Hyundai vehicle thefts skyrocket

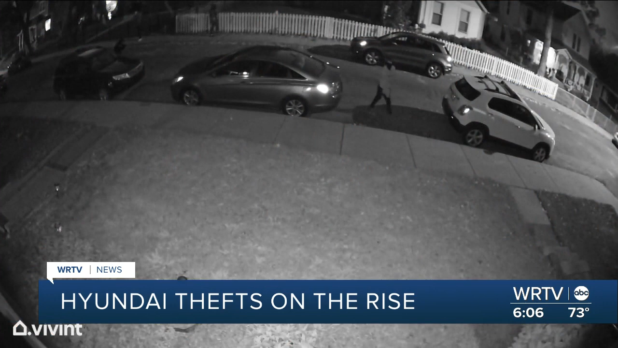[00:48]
You can see one of them taking the broken window and placing it in the next door neighbor's yard.